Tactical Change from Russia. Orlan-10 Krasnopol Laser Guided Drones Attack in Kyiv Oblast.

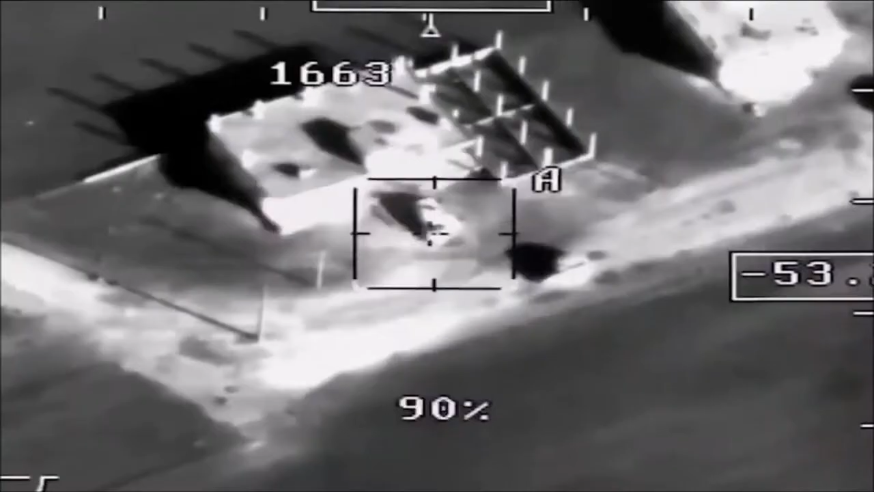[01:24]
The Orland-10 drone searches for and identifies the target.
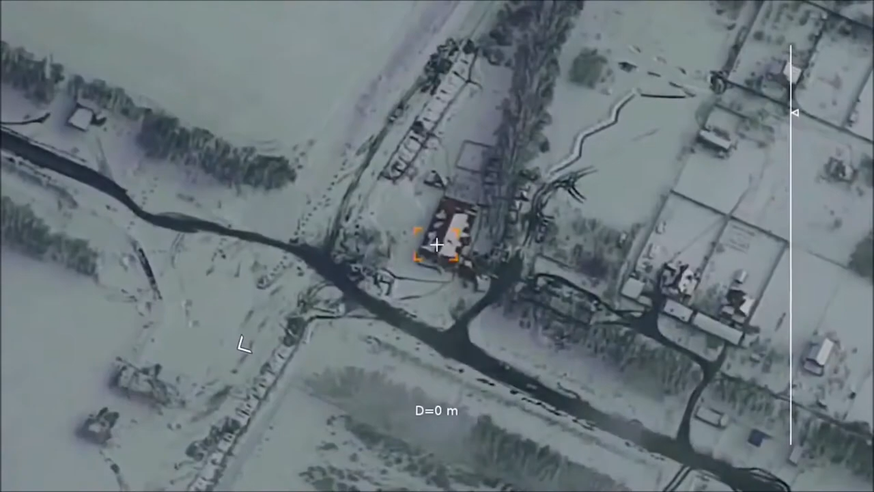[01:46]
When it is detected, it is directed towards the laser point, thus hitting the target.